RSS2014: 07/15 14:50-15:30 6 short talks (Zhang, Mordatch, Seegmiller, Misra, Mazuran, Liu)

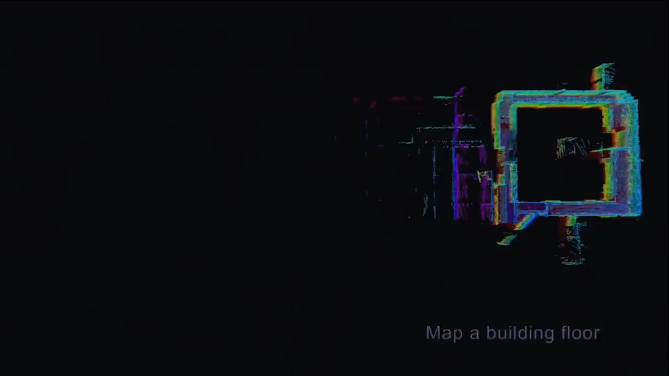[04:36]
we don't necessarily need a loop color method. The point cloud is able to naturally merge with itself.
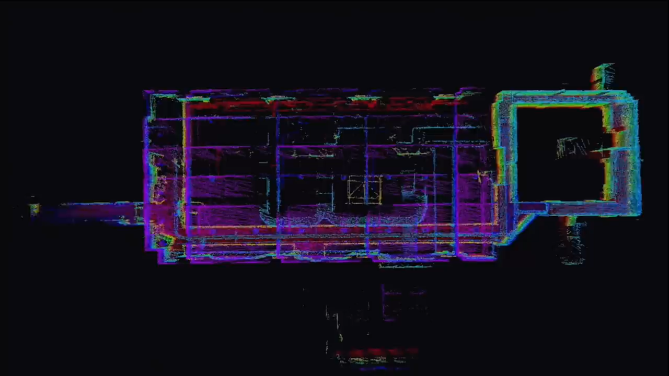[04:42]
For example, these loops, it's all because of the accuracy of the adometry method itself.